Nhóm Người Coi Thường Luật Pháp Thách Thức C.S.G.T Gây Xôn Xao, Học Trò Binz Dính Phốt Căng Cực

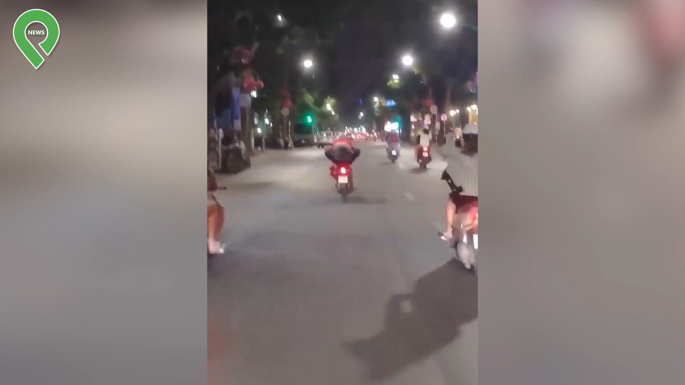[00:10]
Một nam thanh niên mặc áo low zip nhảy cả hai chân lên yên xe, vù lưng và tăng ga phóng nhanh.